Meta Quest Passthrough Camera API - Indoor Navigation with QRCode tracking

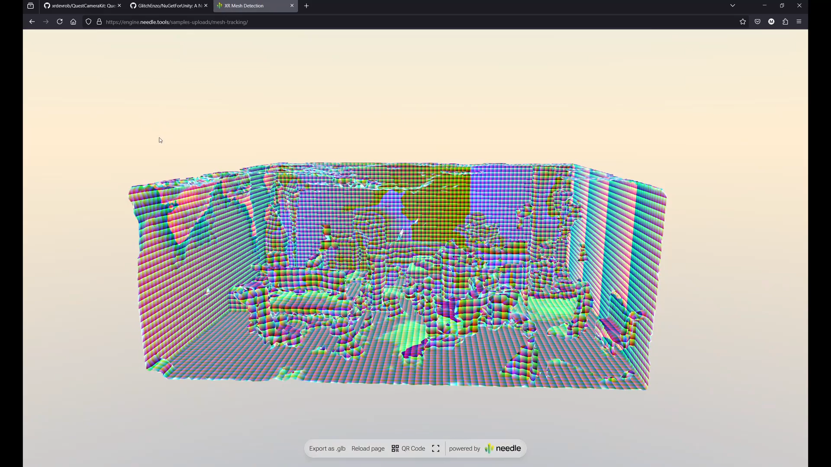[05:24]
mesh tracking mesh detection and this will show you a model of
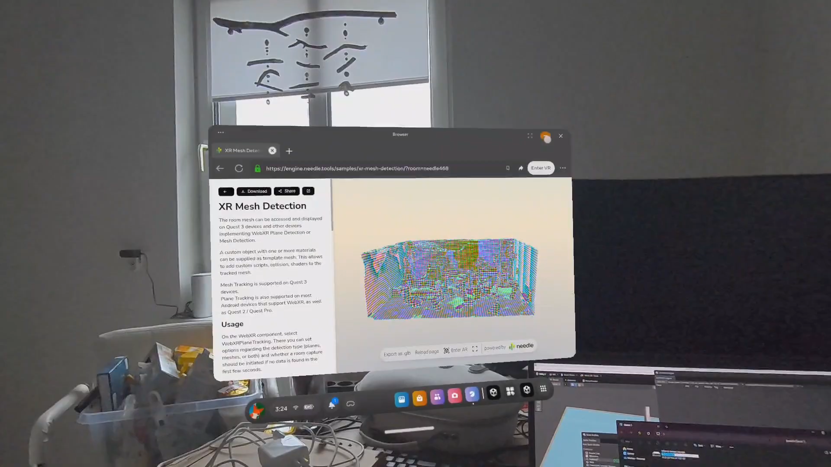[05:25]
your environment and the preview model is not your real environment so you after scanning
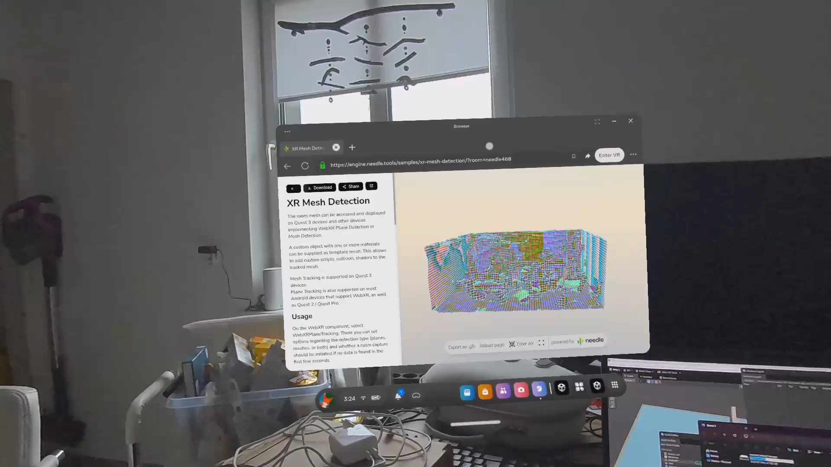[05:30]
you have to click on enter AR and when you entered AR after a second or so
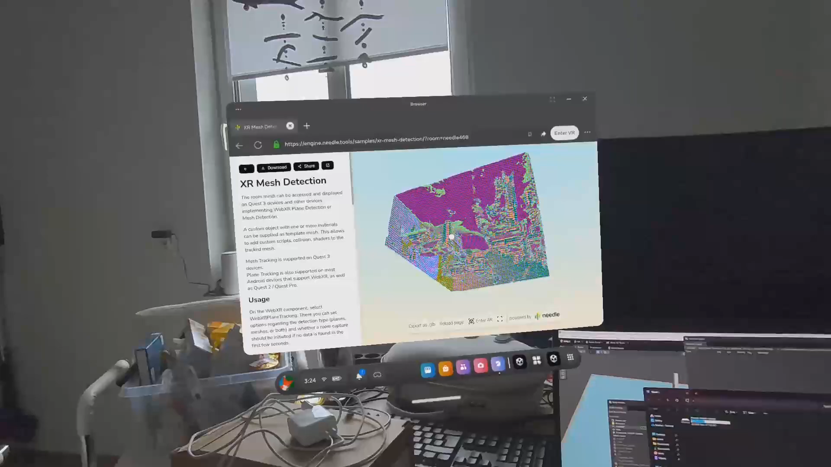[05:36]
you will see your grid your colorful grid which shows exactly your scanned room there may
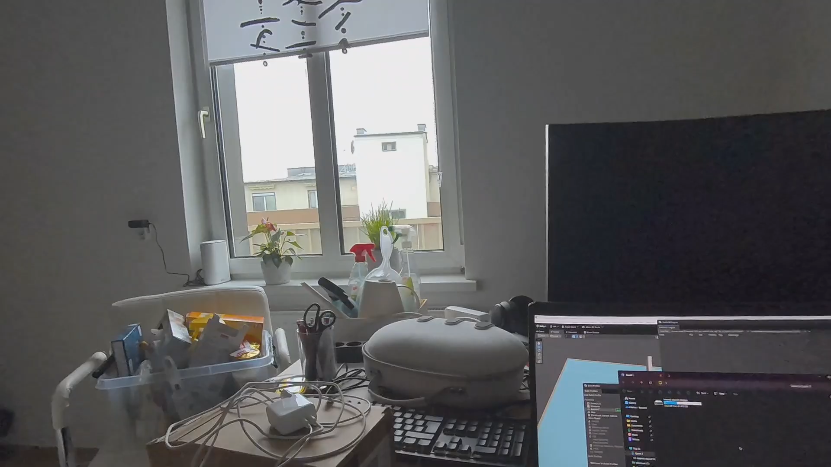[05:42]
be some kind of differences and kind of differences in flow height but it doesn't matter for now for us and
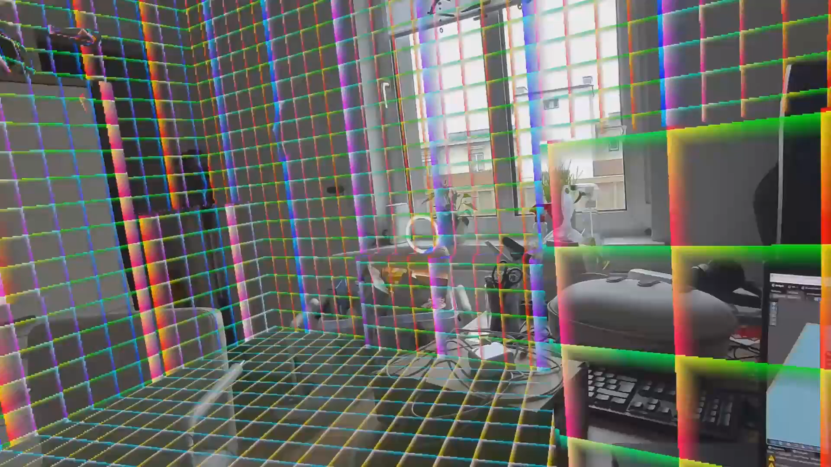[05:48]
to extract this model just go back to the menu and click on download as glb